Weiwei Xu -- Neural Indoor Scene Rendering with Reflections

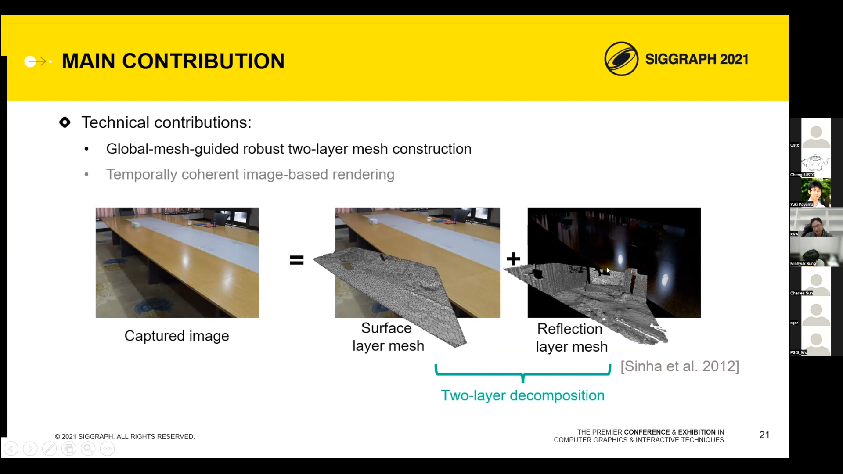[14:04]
The second layer is a reflection layer mesh. It represents the environment geometry reflected by the table and the reflect the colors reflect highlights. The second one is the temporary coherent image based rendering.
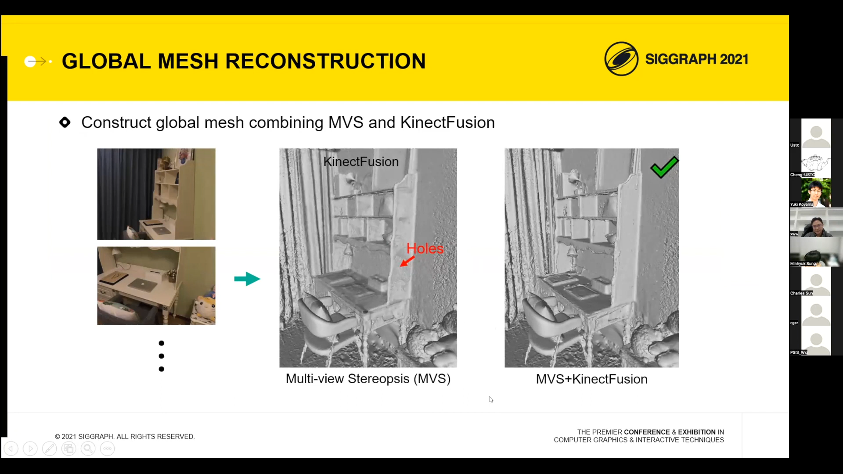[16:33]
So we can use connective fusion to improve the quality of the reconstruct geometry.
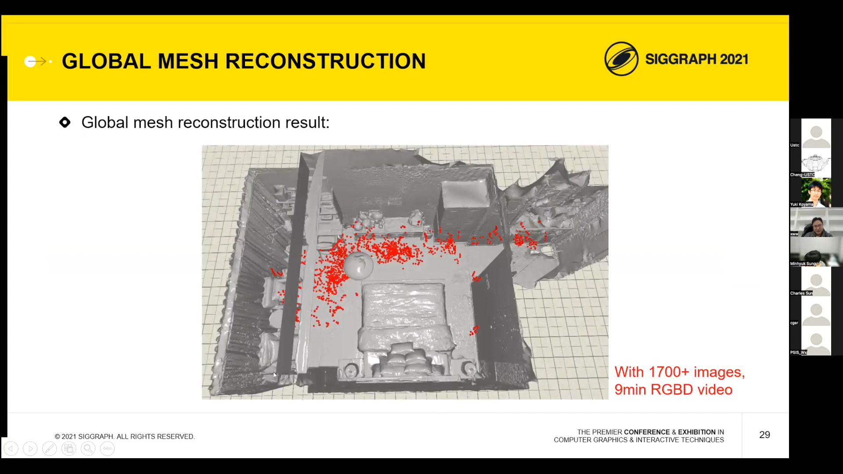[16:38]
So this is the reconstruct geometry for an endorsing.
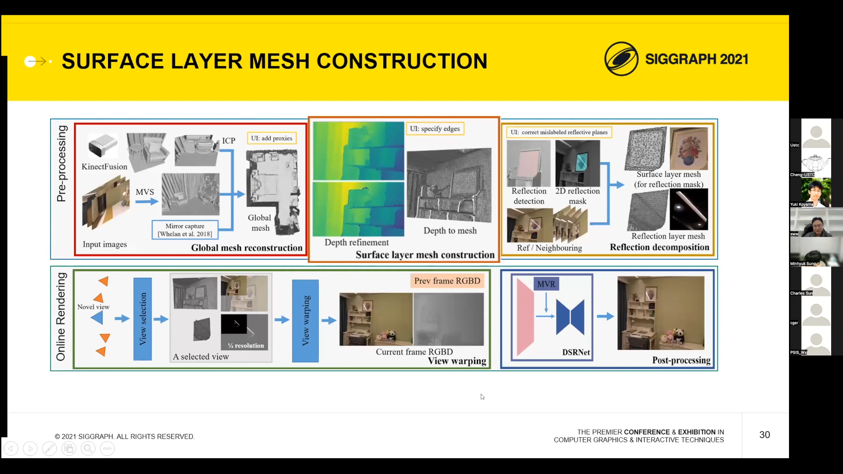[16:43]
The second step is we want to refine the depth at each view. So the purpose of this refinement is to align the geometry edge with the image edge. So that way to reduce the tearing or grossly effects in the new blending. So this is the, this is, we can see some mismatch between the geometry edge and the image edge.
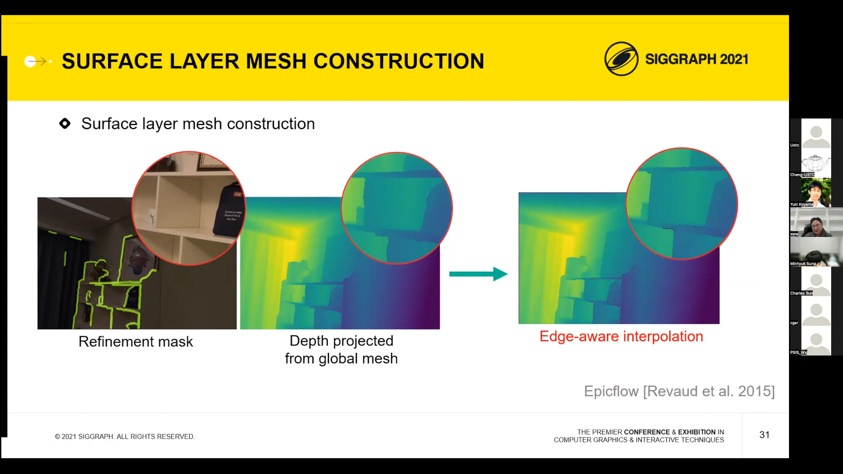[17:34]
So we then we do the age where they absent the pollution to align the geometry and the image edge.
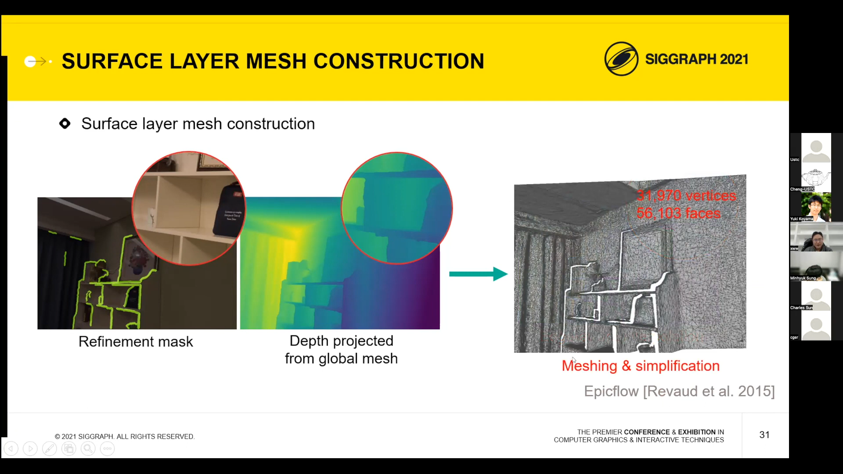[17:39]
So with the refiner geometry, we construct the surface layer mesh. So the last step in geometry process is the two layer representation reconstruction.
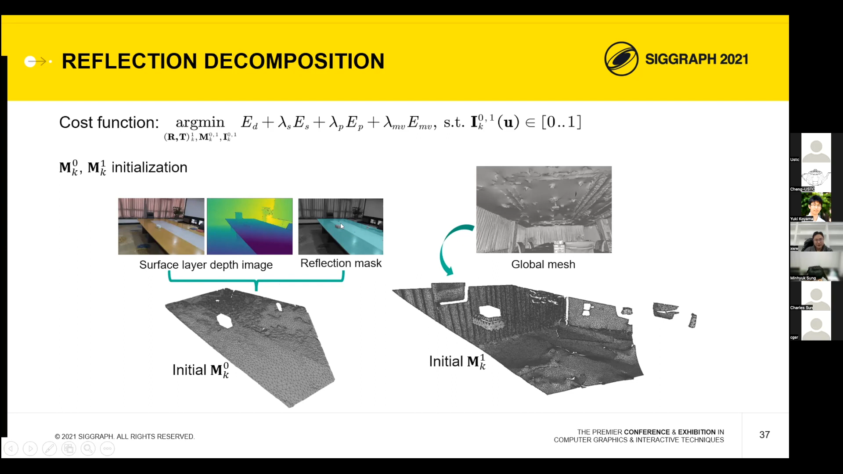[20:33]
to initialize the M1, Mk0 and we use the reflected mesh. to reflect the global geometry mesh. The reflection is along, along the reflector plane to obtain the, obtain the reflector geometry. The surface, the, the reflection layer mesh. So it's Mk, Mk1. Okay.